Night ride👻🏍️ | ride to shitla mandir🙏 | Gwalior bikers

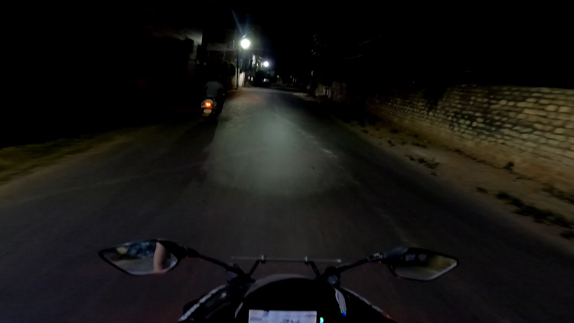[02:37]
लोग मिल जाएंगे जो पैदल जा रहे होंगे और एक टाइम पर मैं भी गया था तो पैदल में यह कि आगर आप ग्रूप के साथ हो करीवन पांच छी लोग हो आप तो � अच्छा लगता है ग्रूप के साथ में और वैसे अकेले में जिसकी अकेले
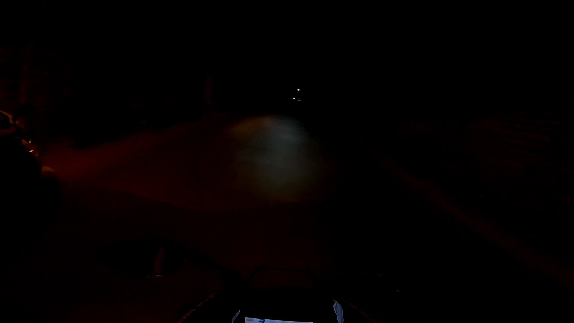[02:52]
में इतना मज़ा नहीं आता जाने को जा सकते हो बहुत सारी लोग मिल जाएंगे आपको जिसकी एक्जाम्पल में मैं आपको दिखाऊंगा अभी जैसे यह
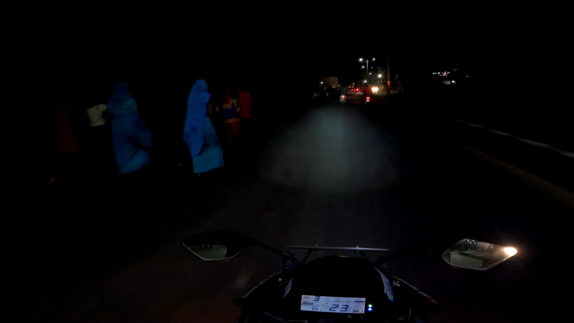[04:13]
नहीं है आप आराम से जा सकते हो कि राष्टे भर आपको लोग मिल जाएंगे
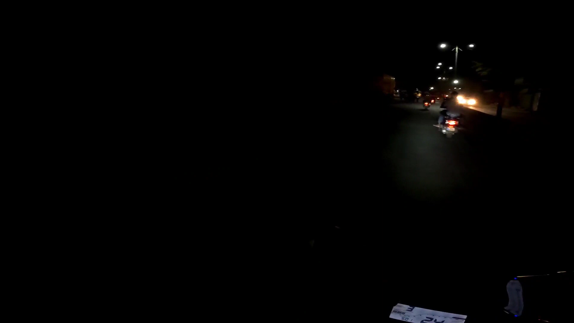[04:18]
कि एक बात सुनिए कि जब माता बुलाती
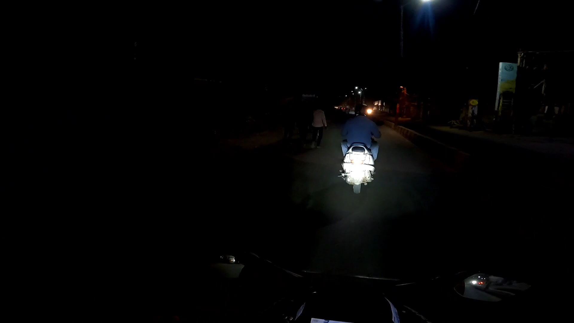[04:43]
सकते 23-24 क्रोमीटर का रास्ता है वो लोग पैदल भी जाते हैं मतलब बिना चपल के सौरी बिना जूते चपल के भी जाते हैं स्रद्दा है सब की अपने अपनी
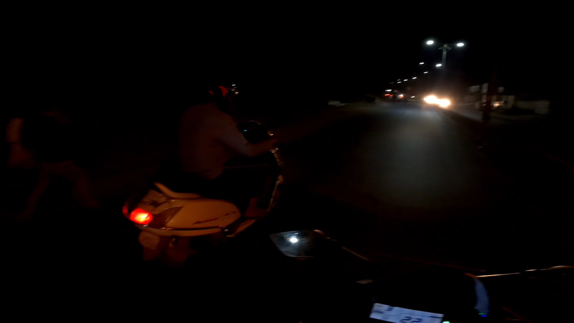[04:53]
और यहां पर इस टॉपेज लगा खест करने का
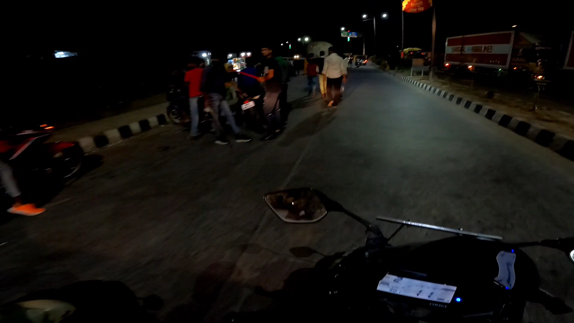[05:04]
और हिहां पर खाने पीने और एक छेठ